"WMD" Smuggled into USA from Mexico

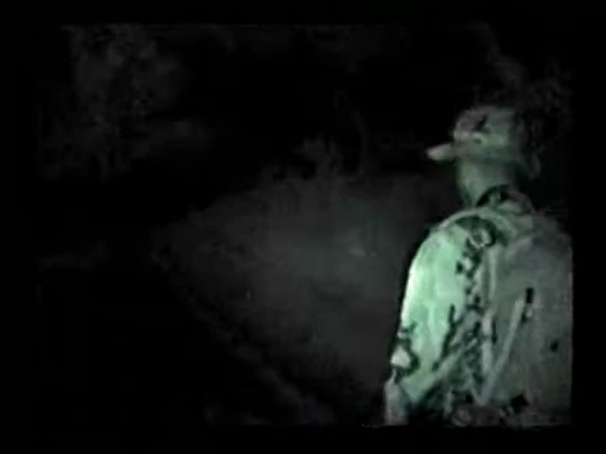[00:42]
ABP used scanner radios and infrared cameras to avoid border patrol agents.
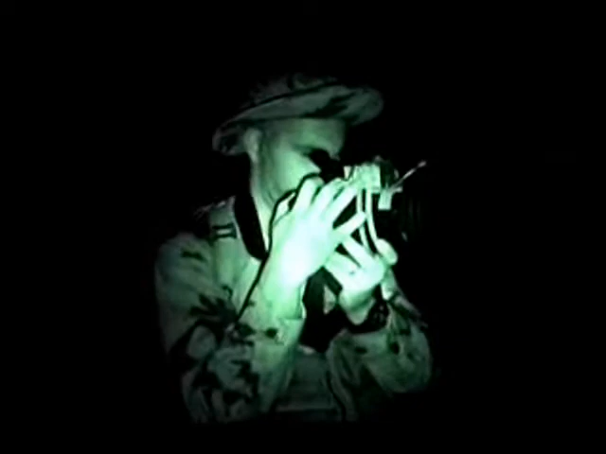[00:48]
You can see here on either side of the river where we're walking, there's the corridor, the riverbed.